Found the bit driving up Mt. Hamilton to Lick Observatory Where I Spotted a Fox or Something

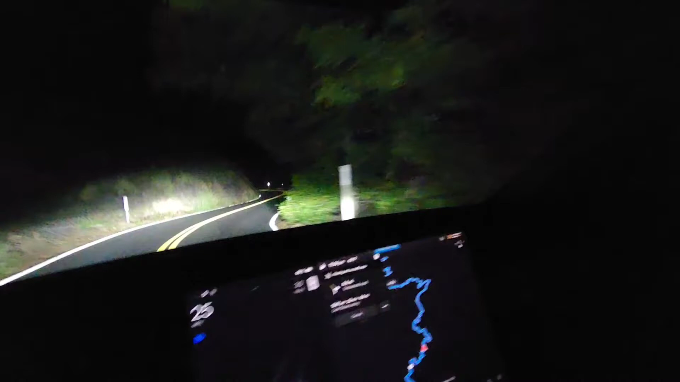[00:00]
These roads are very nicely paved. Oh, what is that? What is that? Little fox? I missed it. It was zoomed out too much. Sorry, guys. I missed the little wildlife. Hopefully we'll see more. I think it was like a little fox or something.